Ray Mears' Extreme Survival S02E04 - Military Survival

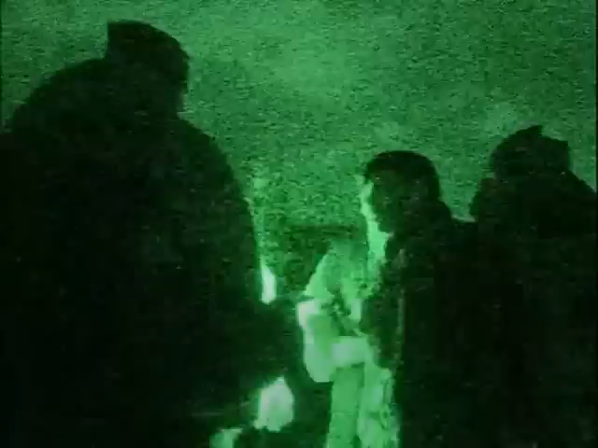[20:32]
The teams are just about to set off on their night navigation exercise. Now, navigation is a critical skill of survival.
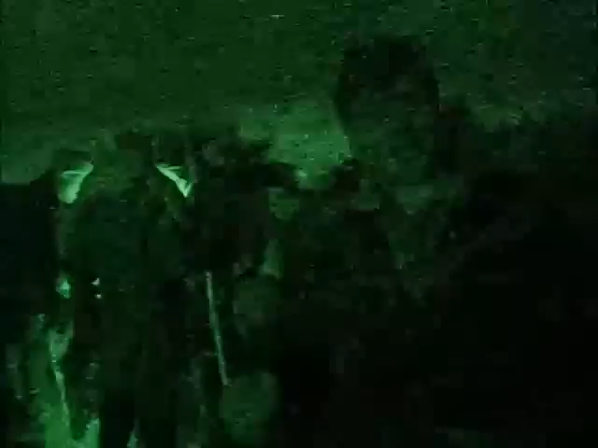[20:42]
Many survival situations start because people can't navigate properly. They're not being tested here. It's just an opportunity to refresh their abilities and to remind them of the importance of this skill.
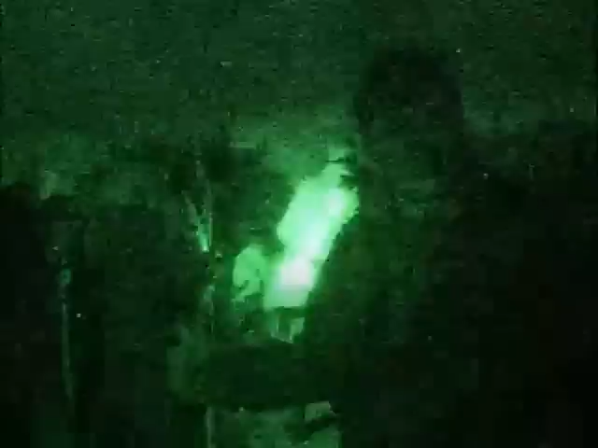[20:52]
It's going to be conducted at night because in a wartime situation, movement by night is still the soldier's friend, despite all of the advances in modern night viewing technology.
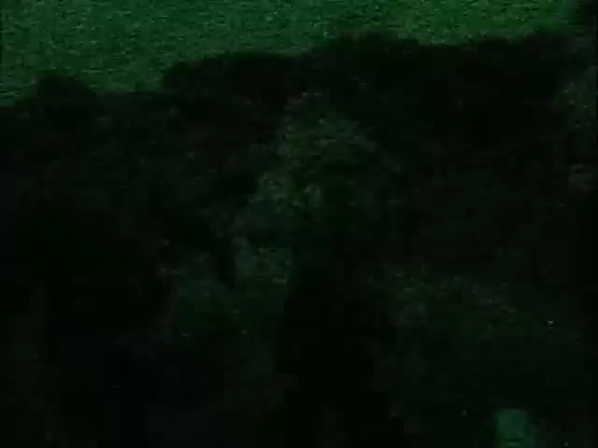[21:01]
We used an image intensifier to film the exercise.
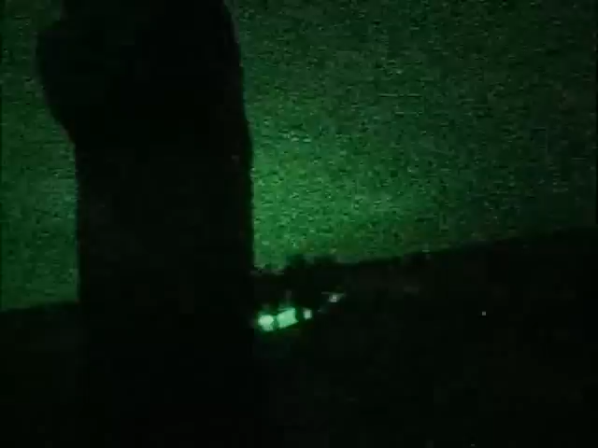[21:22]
If you haven't got a compass, on a clear night you can use the stars to point you in the right direction. This constellation behind me here is called the Plough, the Great Bear, or the Big Dipper.
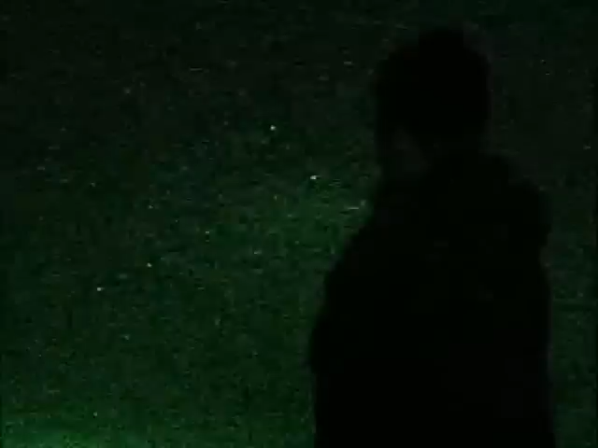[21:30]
That would be the handle of the dipper, and that's the bucket end, if you like. Now, if you take these two end stars here, and you join them up and keep going up, that star there, the first bright one you come to is Polaris. And if you're facing that, you're facing true north. So that's north, that's south of me, that's west, and that's east. As each of the groups come to the end of their 20-kilometre hike,
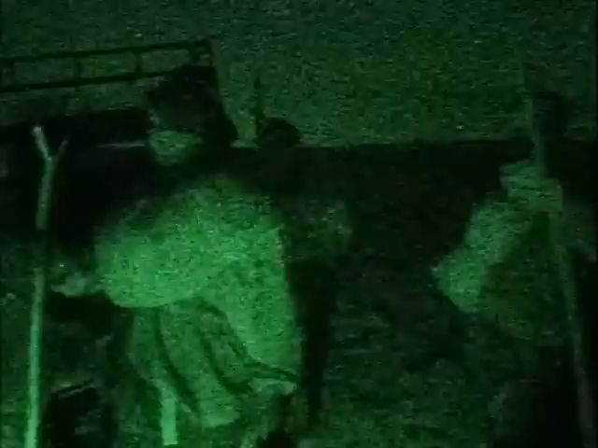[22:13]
news is suddenly sprung on them that the exercise has been extended for an undisclosed period of time. Up to this point, they were under the impression that they would be returning to base for a hot bath and a trip down to the local curry house. Not now.
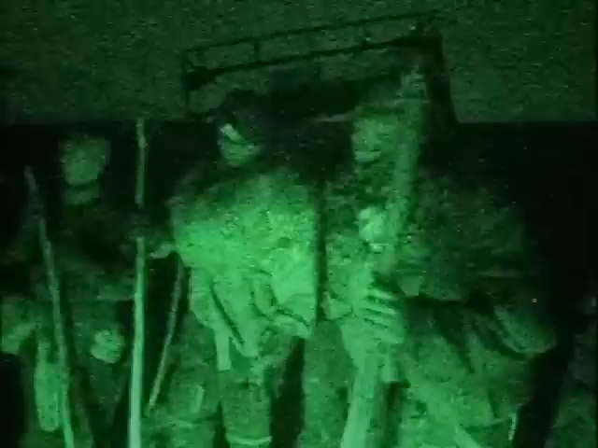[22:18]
Using all your equipment, move into the forest and,
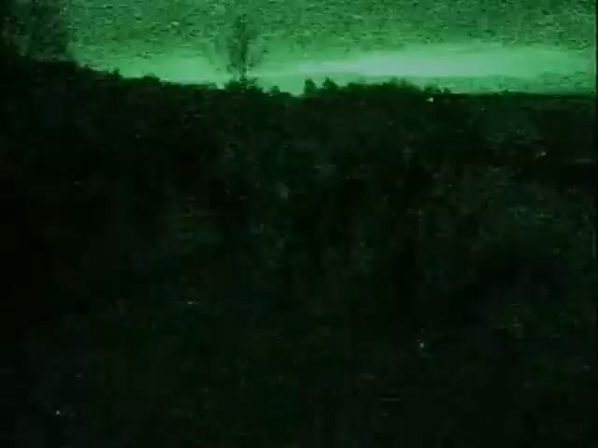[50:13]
movement by night is still the soldier's friend, despite all of the advances in modern night viewing technology. We used an image intensifier to film the exercise.
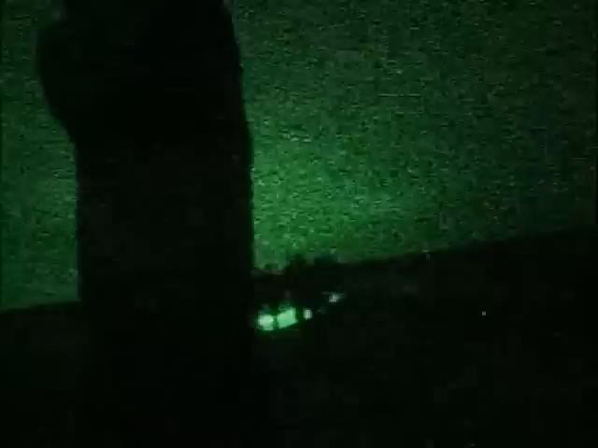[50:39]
If you haven't got a compass, on a clear night you can use the stars to point you in the right direction.
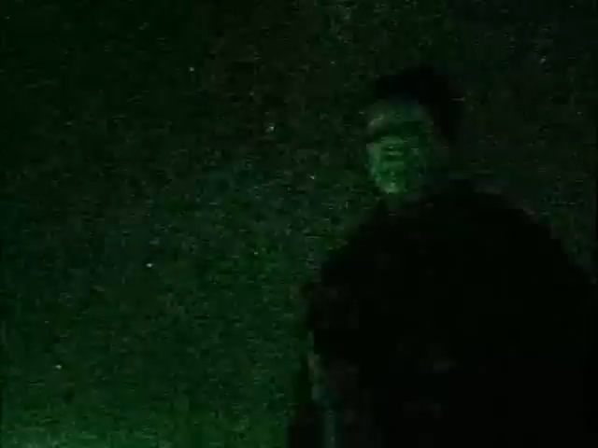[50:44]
This constellation behind me here is called the Plough, the Great Bear, or the Big Dipper. That would be the handle of the dipper, and that's the bucket end, if you like. Now, if you take these two end stars here, and you join them up and keep going up, that star there, the first bright one you come to is Polaris. And if you're facing that, you're facing true north.